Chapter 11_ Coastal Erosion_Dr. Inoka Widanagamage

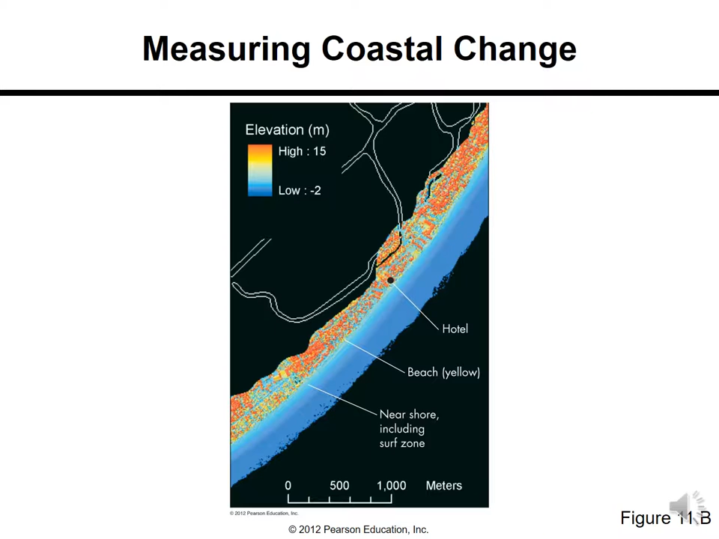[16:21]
This orange color is high elevation 15 meter and the blue line is not zero but minus two that like two meter depth the blue line. So LIDAR technology can be used to measure the changes in the coastal range.